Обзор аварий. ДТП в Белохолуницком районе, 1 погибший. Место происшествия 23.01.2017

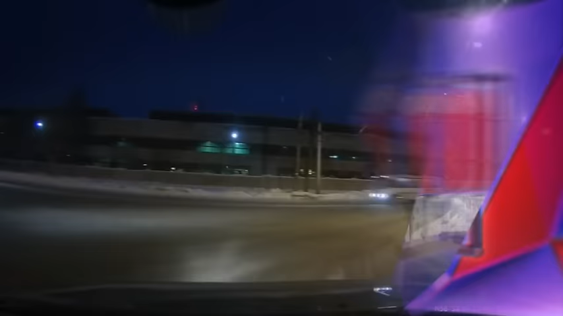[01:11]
В Кирове на Октябрьском проспекте столкнулись два легковых автомобиля «Шевроле» и «Ладо». Кадры ДТП зафиксировал видеорегистратор очевидцев. По информации госавтоинспекции, в этой аварии виноват водитель «Шевроле».
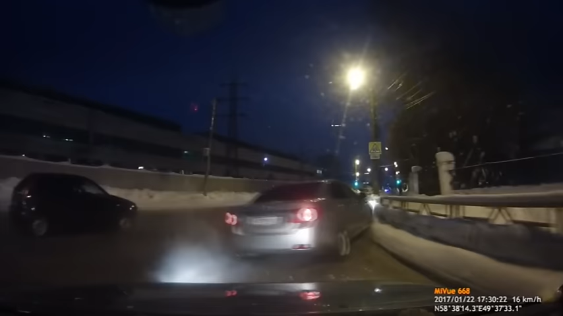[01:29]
Выезжая со второстепенной дороги на главную, он не пропустил «Калину».
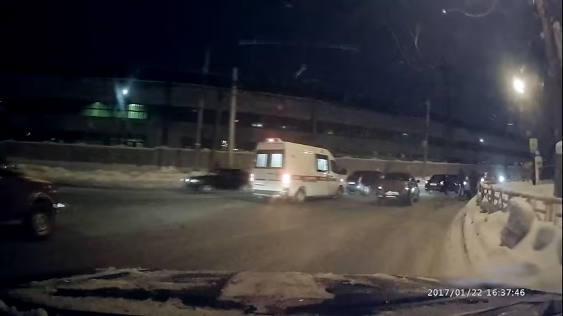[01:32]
На место аварии пришлось вызывать бригаду скорой помощи. В ДТП пострадали двое. Водитель отечественного авто и его трехлетний мальчик – пассажир.